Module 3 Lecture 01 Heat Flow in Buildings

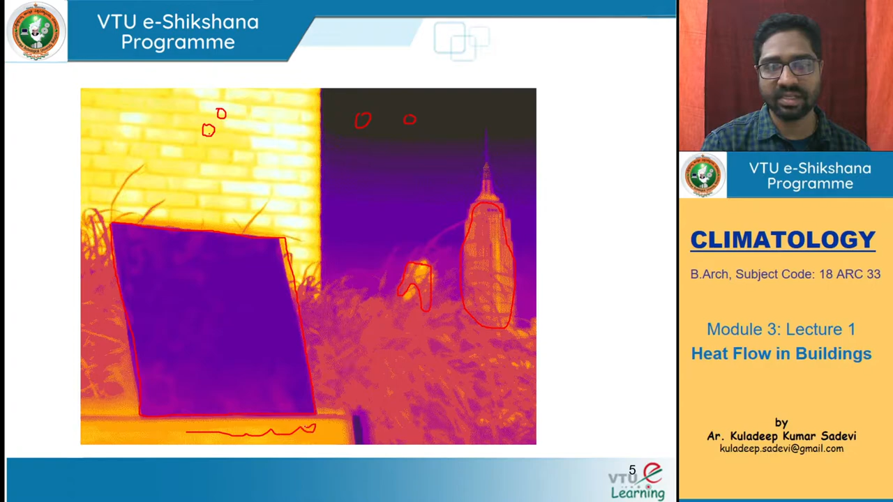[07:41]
Similarly, this is again concrete structure. So it also has certain, certain heat stored, I guess it is stone. The heat that, that builds up into that material, that heat that absorbed into that material is being seen as this temperature graph.
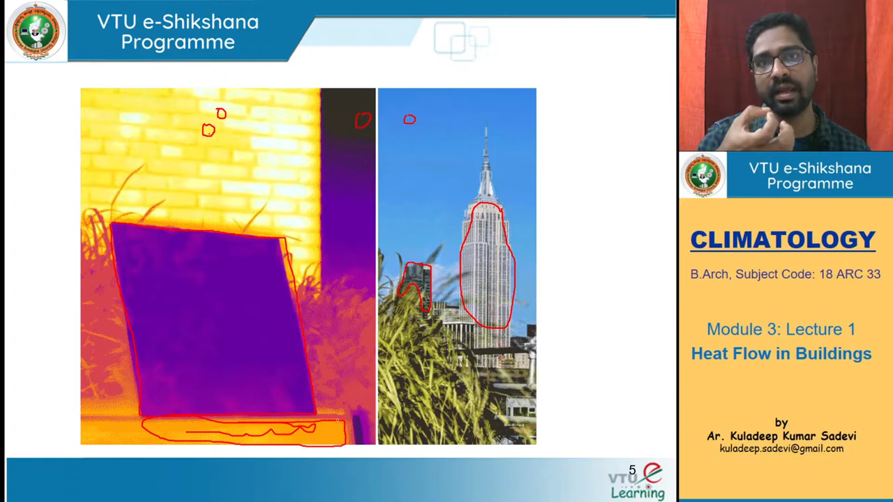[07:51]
So this is temperature gradient image, we can say.